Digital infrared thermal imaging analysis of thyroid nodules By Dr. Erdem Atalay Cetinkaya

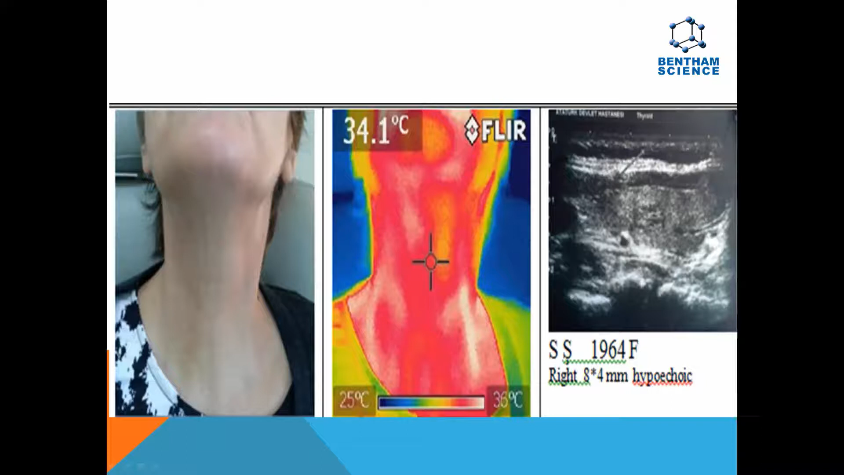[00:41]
On screen: spot 34.1°C, scale bottom 25°C
Digital Infrared Thermal Imaging was designed based on a non-invasive system that could display and detect the relative temperature variations in patients suffering from thyroid nodules, especially non-palpables. The thermal image shows the variation of the patient thyroid surface skin temperature according to hypoechoic and hypoechoic nodules.
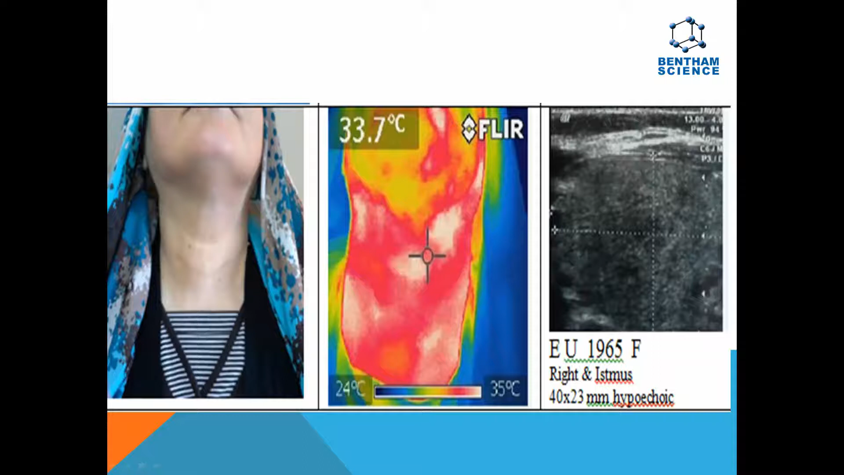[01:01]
On screen: spot 33.7°C, scale top 35°C, scale bottom 24°C
The DIT eyes showed higher temperature for hypoechoic nodule sides and it correlated with nodule size.
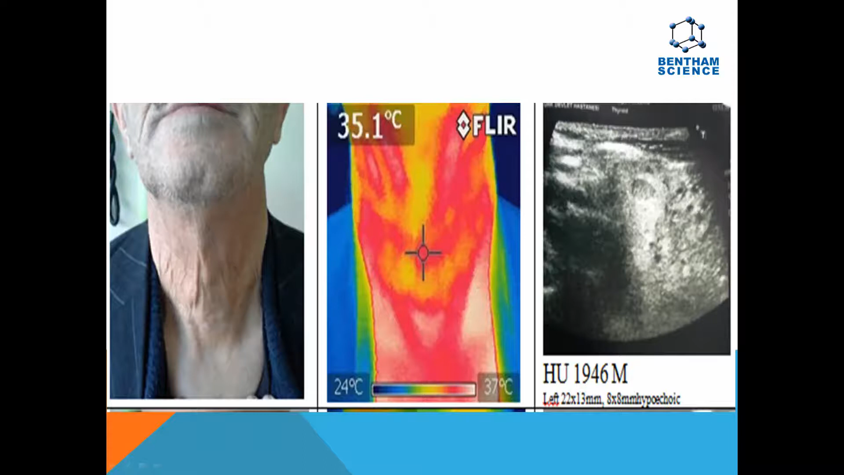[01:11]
On screen: spot 35.1°C, scale top 37°C, scale bottom 24°C
There was no significant temperature difference on the sex distribution. DIT is a valuable auxiliary to ultrasound,